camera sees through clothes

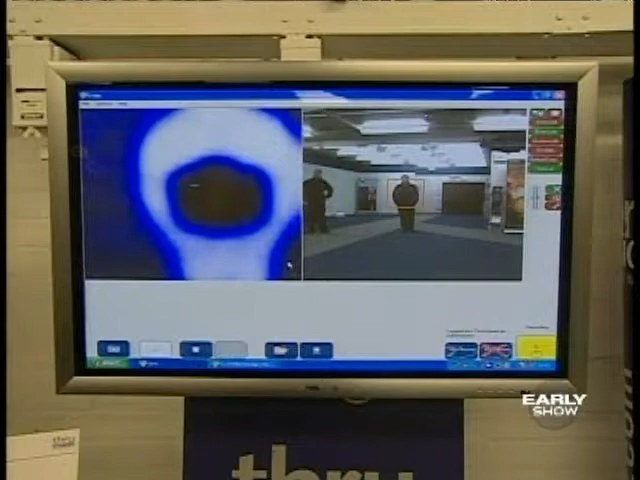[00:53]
It's not an image of a naked man at all, even though his clothing is transparent, but it's more like an infrared picture with the explosives package clearly visible.